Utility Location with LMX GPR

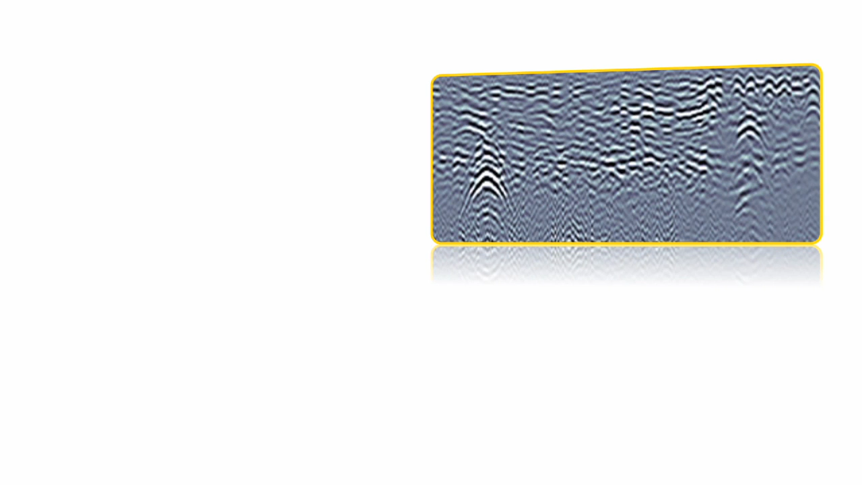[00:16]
DynaT optimizes views of shallow, medium and deep targets.
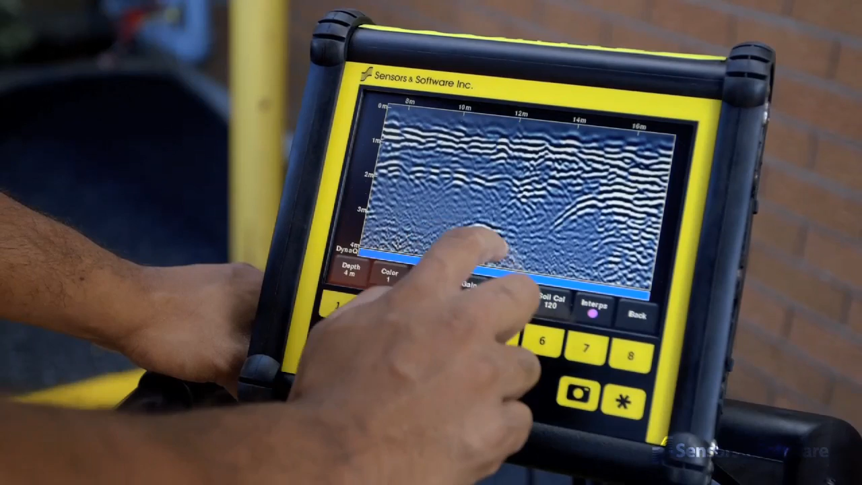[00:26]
giving you unprecedented insights and target confidence.
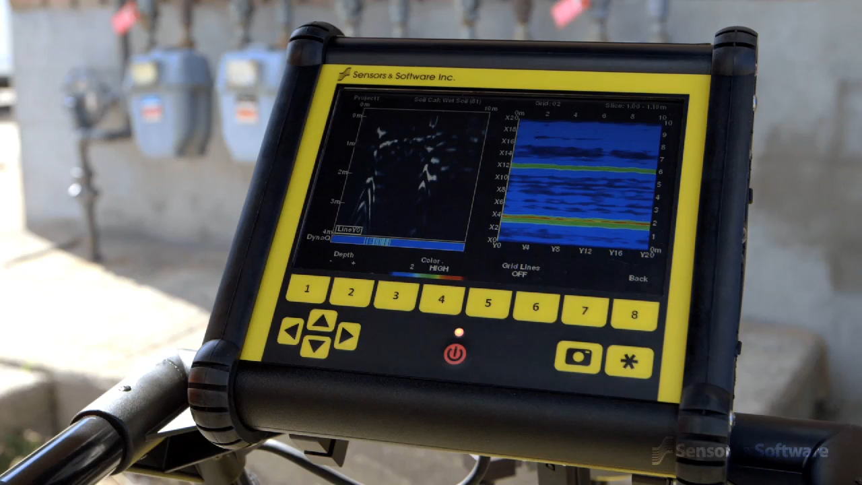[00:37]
Depth slicing reveals the orientation between multiple
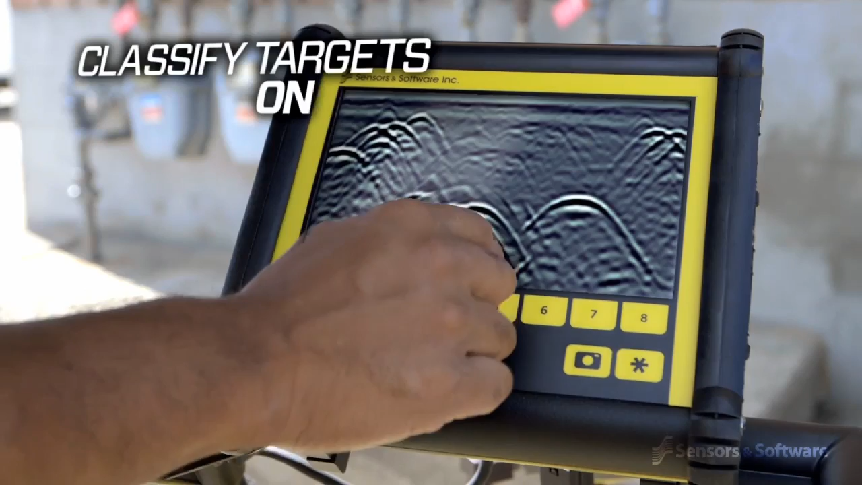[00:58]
classifications directly on the touchscreen in real-time as they are located.
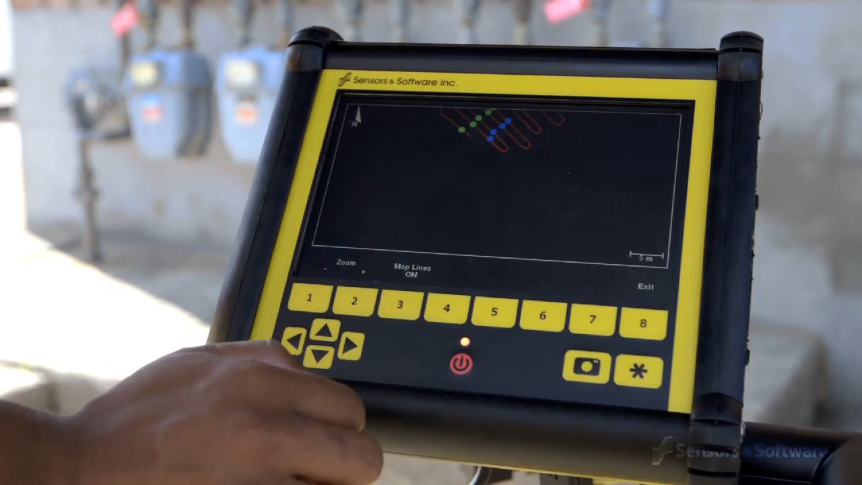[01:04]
These targets are immediately visible in plan views and are included in output reports. At any point during the survey, you can save screen captures of line data,
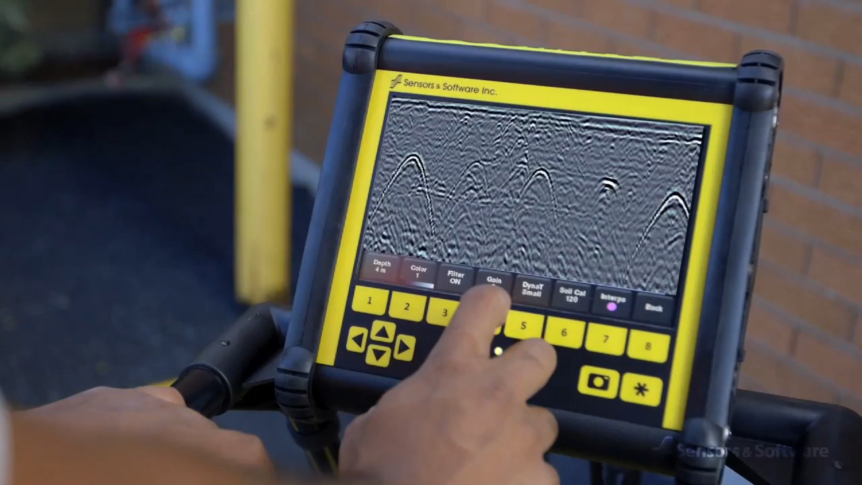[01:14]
map views and depth slices and, by connecting to a Wi-Fi network or hotspot,